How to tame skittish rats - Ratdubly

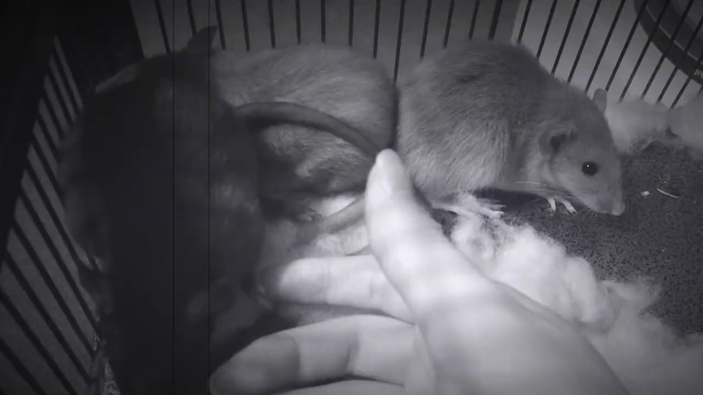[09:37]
interacting with me now so here you can see just two weeks before where they wouldn't even look at my hand they were so nervous and